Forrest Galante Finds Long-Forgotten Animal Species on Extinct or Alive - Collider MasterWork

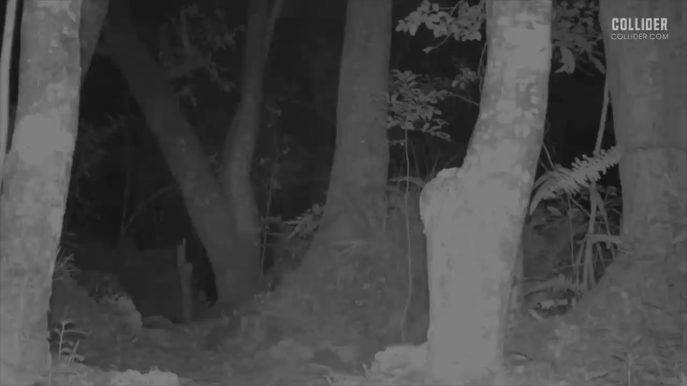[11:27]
And sure enough, we had footage of an animal that the world hadn't seen in 25 years. There's this big, healthy, fat leopard walking through the trail camera that we had just kind of left up.